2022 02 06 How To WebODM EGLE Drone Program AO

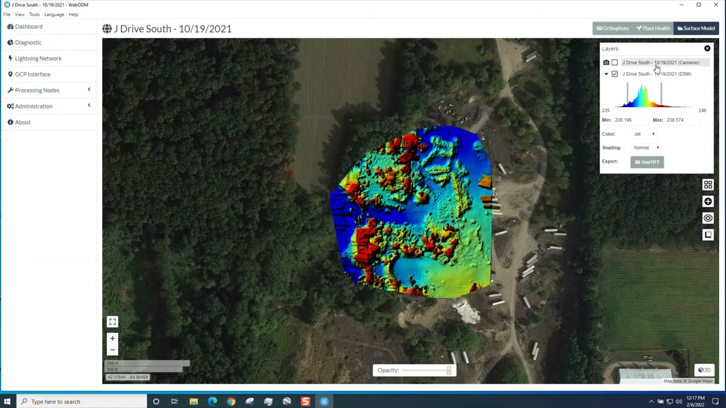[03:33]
There's a plant health since this was flown with the Phantom 4. You have to use the correct algorithm, which would be a berry. And then you can, again, adjust the height to show where the vegetation was and where the tire piles are,
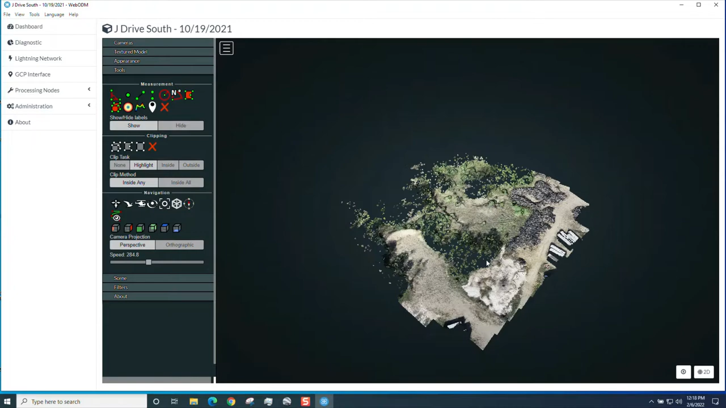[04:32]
There's viewing north. There's the tire piles and such. So that's a pretty good image. You can bump up the number of points based on if you want to fill in some of these areas, make them a little smoother. Again, that's going to tax your GPU card you're using. If you don't want the point cloud aspect of it, you can overlay your ortho mosaic picture on top of this,
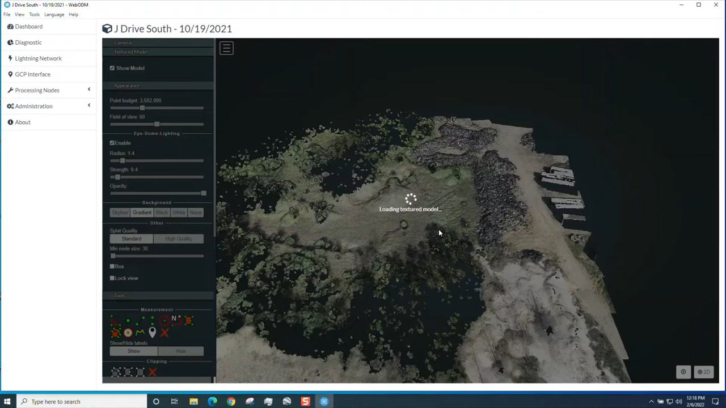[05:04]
and that'll texture your model on a surface perspective, and you'll see that it'll make up for some of the variances. That's all pretty cool. I'll show you one more thing you can do.
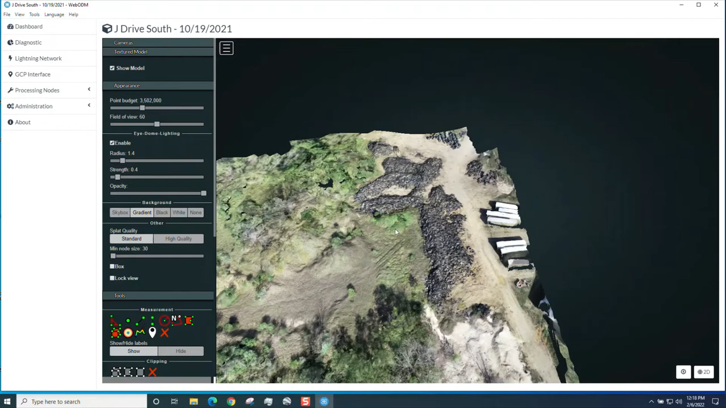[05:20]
There you go.
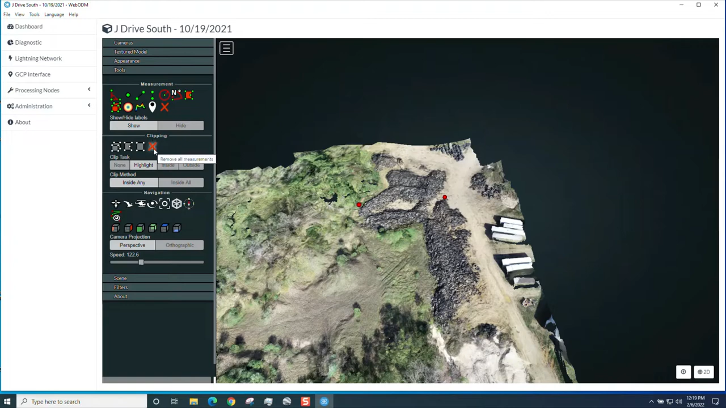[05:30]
There's the two points, and then you can go to scene. You're on your profile.
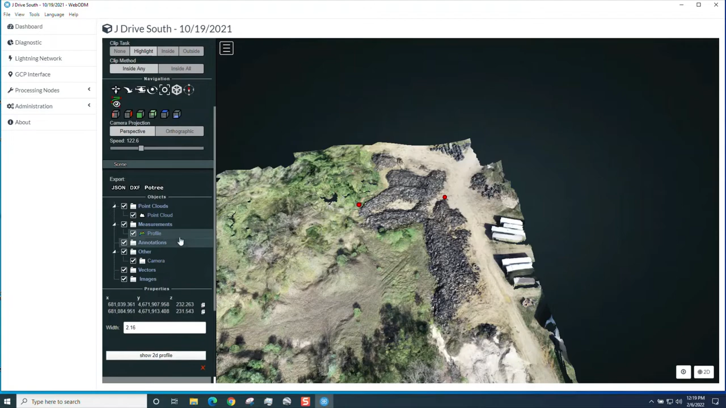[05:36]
You want to show the 2D profile of that line. There you can see from point A, right there, this entire pile all the way coming across. So there's you can get your cross section and heights. You see the X, Y, and Z here on the left. But what's really neat is that you can move your cross section. You can turn it. You can move it up or down.
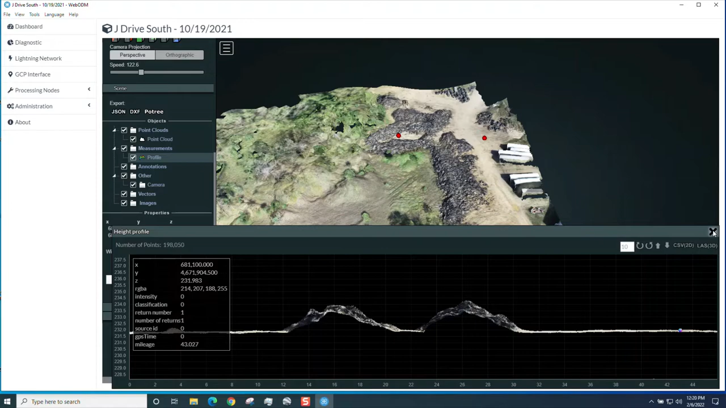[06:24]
And typically there's a line there. But you can see you get your cross section. So that's pretty cool. I'm going to kill that. And I'm going to go up and kill that cross section. And also I'm just playing around with volume estimates.
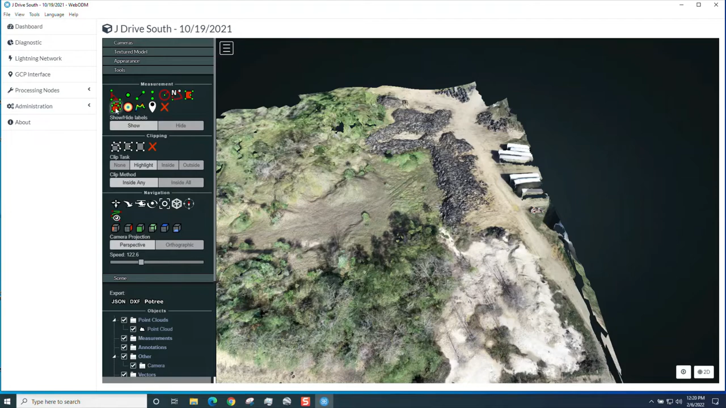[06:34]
So here you get a volume.
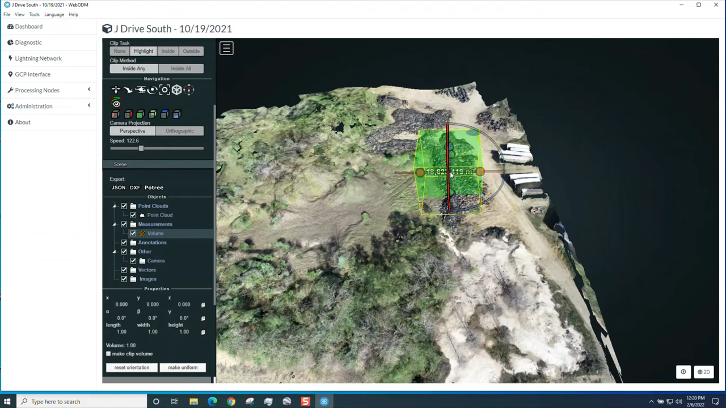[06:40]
You have to kind of make your box over the area that you're interested in. Okay. I'm going to try to do this in the green. I'm going to try to do this this side of the pile. There's my other vertex right there.
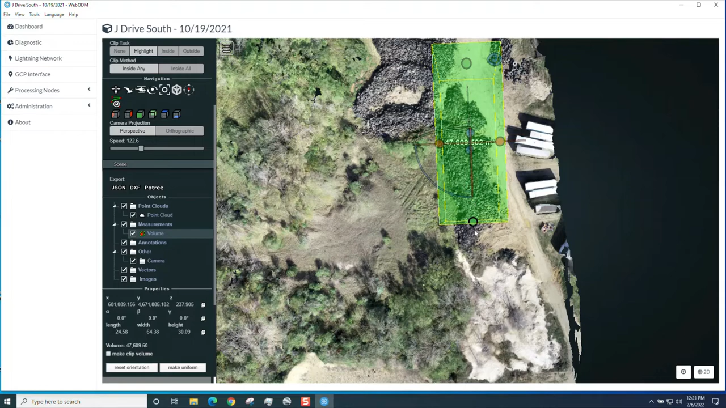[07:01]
And then you have to go over here and say make clip volume.
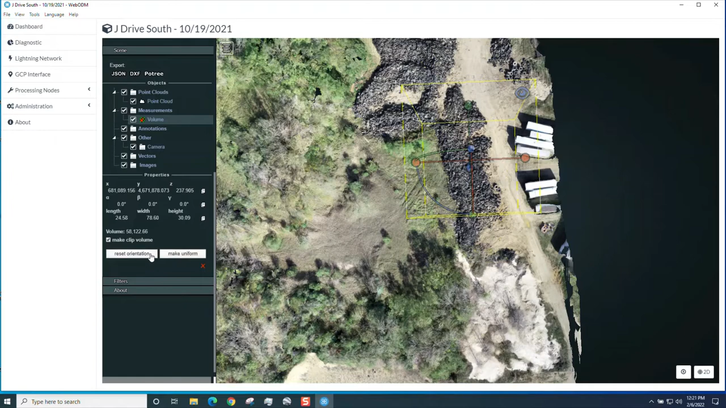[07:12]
Okay, so getting back to the 3D model point cloud.
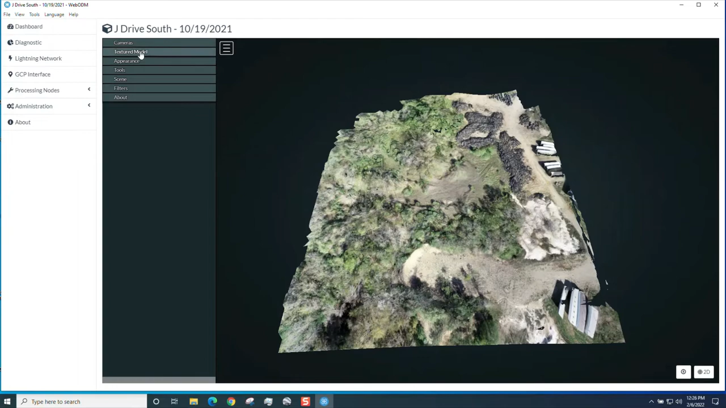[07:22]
Again, you can take off the overlay.
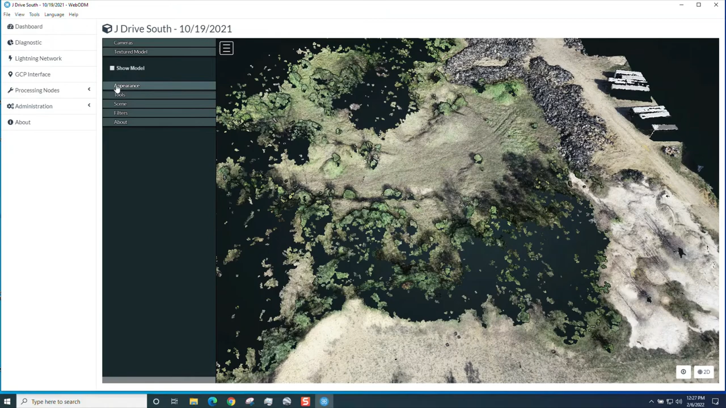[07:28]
You can increase your point budget and you get
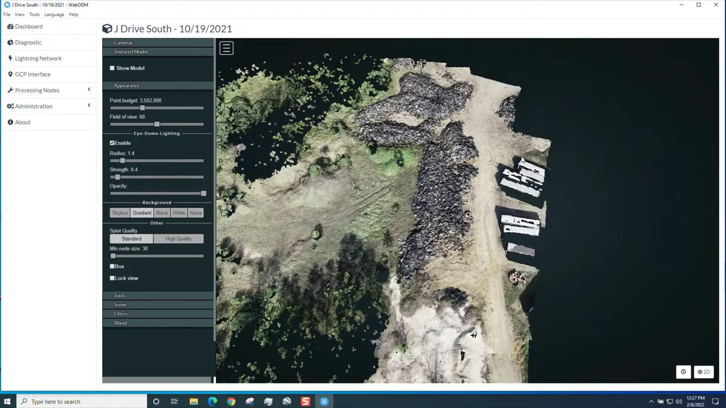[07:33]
your LAS view. Going back to 2D. And then going back to your dashboard.